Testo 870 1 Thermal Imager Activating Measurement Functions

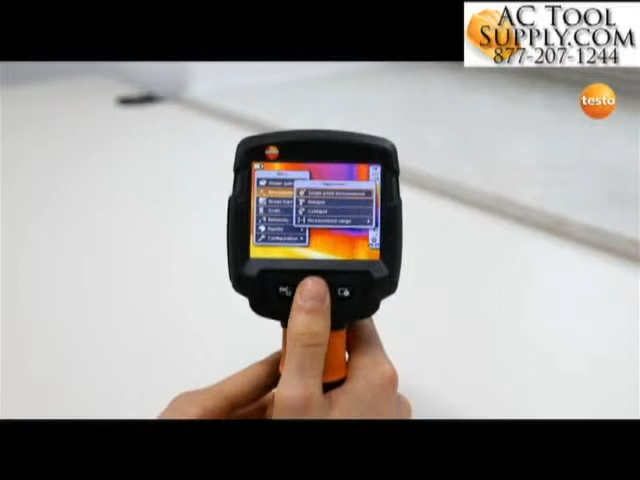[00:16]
In single point measurement, the temperature value at the center of the displayed image is shown.
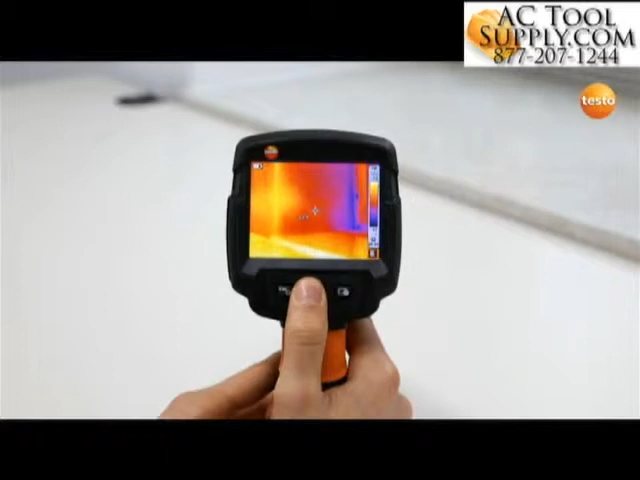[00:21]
Using the hot and cold spot function, the warmest or coldest temperature value in the image section is displayed.